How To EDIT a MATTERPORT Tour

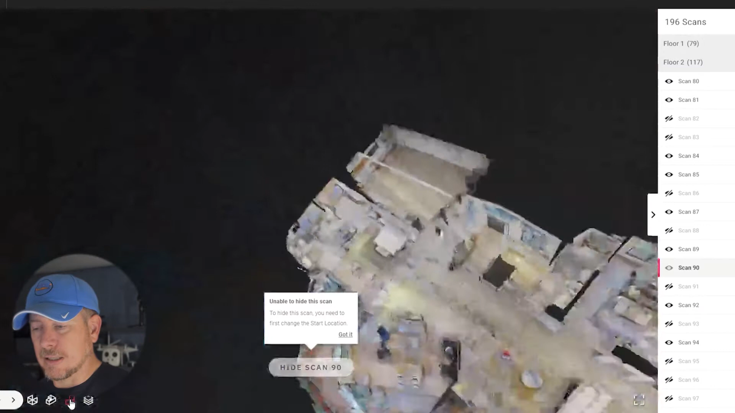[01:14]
view floor plan option so I see it straight down.
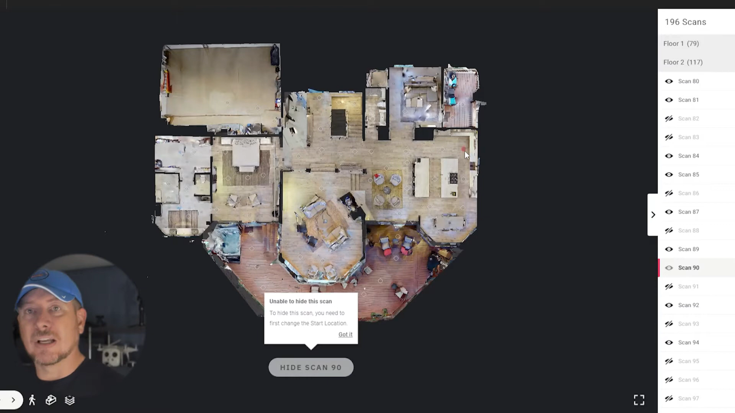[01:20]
and this is a quick way to see where all the bunches of scans are. Usually I have like three or four in one area because I'm going off one way then I come back off the other way and start to delete.
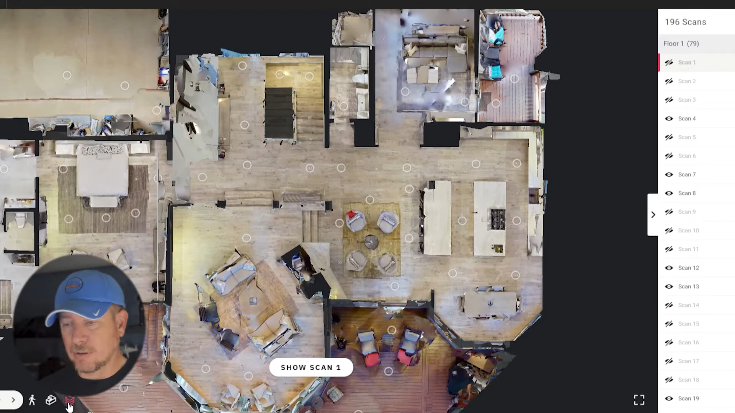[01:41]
But as always let's start with number one. Scan one and I'm going to show it's on floor one. So right over here was scan one and this house was a little tricky because they had pets, people, and junk. So we had to move stuff around so we cleaned this room out and hid it in this area here. So we were able to do all these scans but I wanted to start somewhere straight. You see this grid line? If you set up your camera straight with a wall your grid lines will be straight so then you'll know when something gets off kilter while you're going through the scans fairly easily.
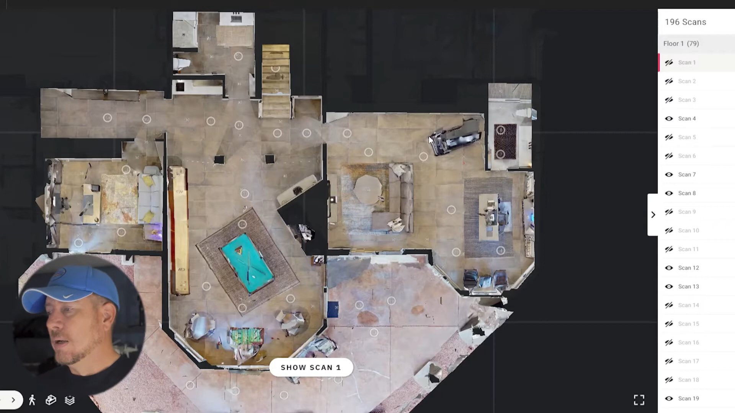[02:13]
But right here was a treadmill. Let's go in and take a quick oh just gotta scan one.
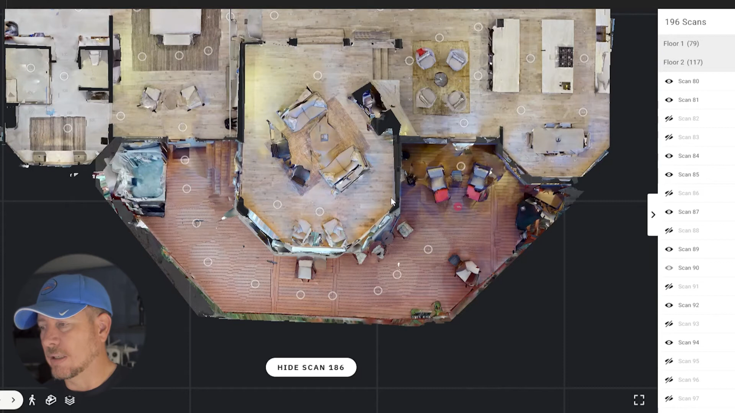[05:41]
of these started to turn into the house so it started to turn too soon it wasn't following this line it actually was cutting to the house okay look right here 181 so when I did 182 183 instead of being right here it
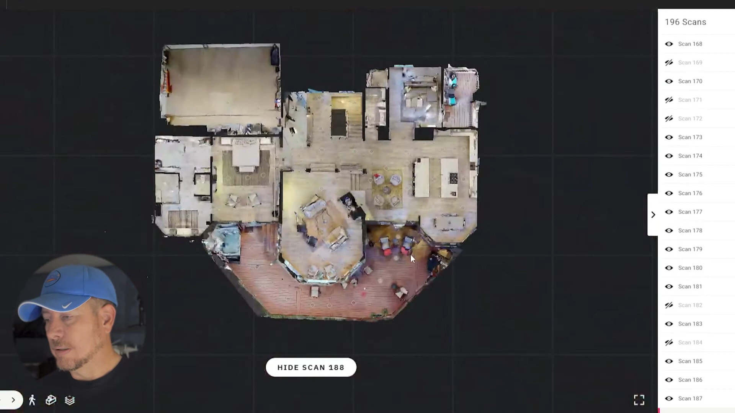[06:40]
it because I went out here had it realigned it started lining up
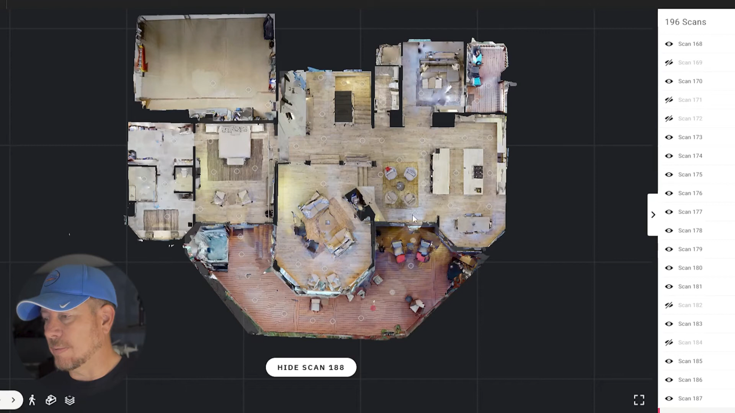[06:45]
and meshing with all this so some helpful work around you can see